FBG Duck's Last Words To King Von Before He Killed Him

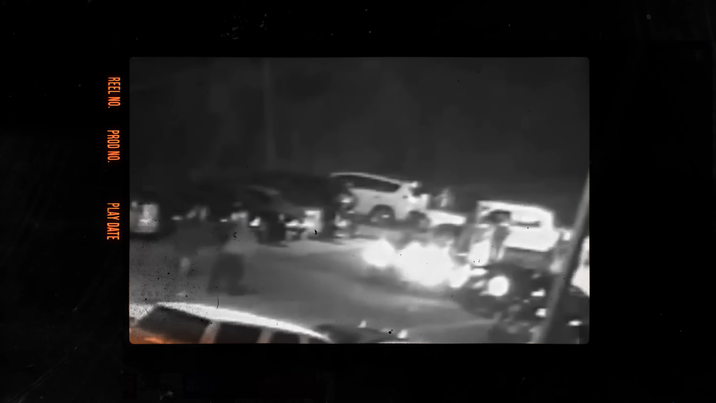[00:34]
Two men approached King Von and his group in the parking lot and an argument ensued.